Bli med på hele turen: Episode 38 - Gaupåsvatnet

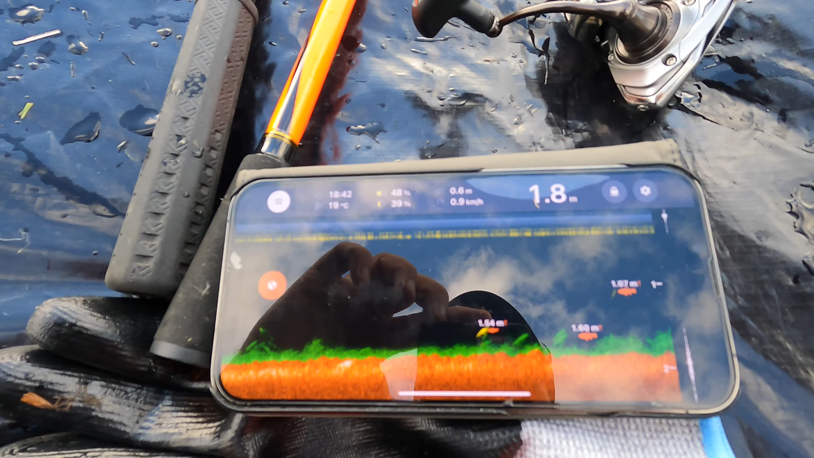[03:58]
On screen: depth 1.8 m, water 19°C
til å finne dybden og se litt bunnforhold og sånn.
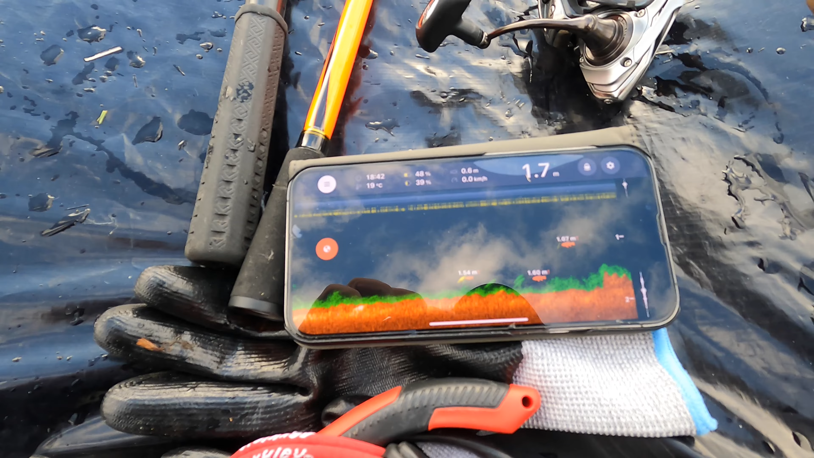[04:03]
On screen: depth 1.7 m
Den er veldig fint, denne type fiske. Ser vi jo at det faktisk er fisk her
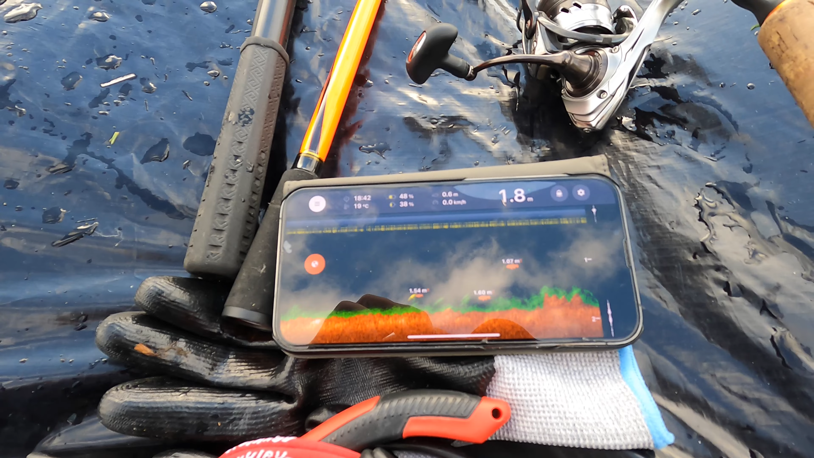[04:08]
On screen: depth 1.8 m
også.
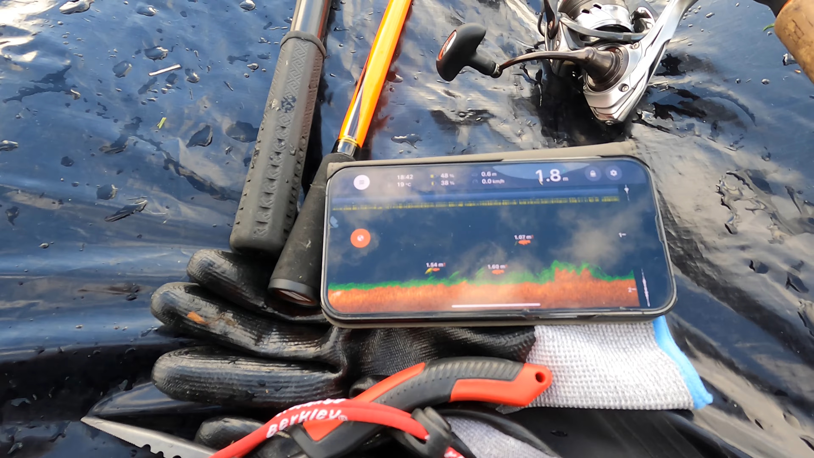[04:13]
Men det er bare 1,8 meter her også. Vi får se om vi finner litt djupere vatten etter hvert bortover her.
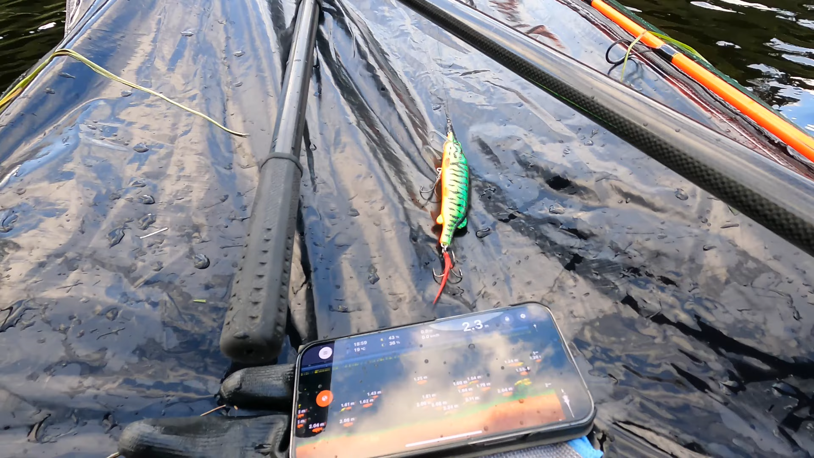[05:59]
Jeg bugner med fisk under oss nå, hvis vi skal tro på dette her.